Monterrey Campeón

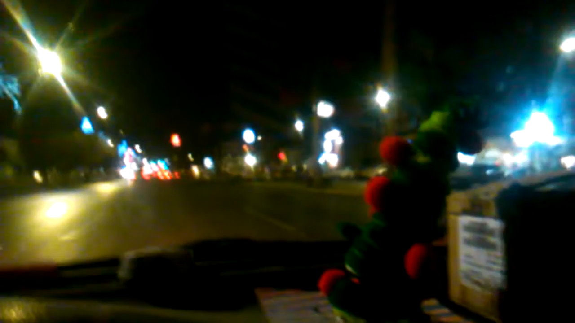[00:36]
bueno el estadio de Monterrey está en Guadalupe, ahorita nosotros estamos en Escobedo, por aquí la gente está con sus banderas en las calles,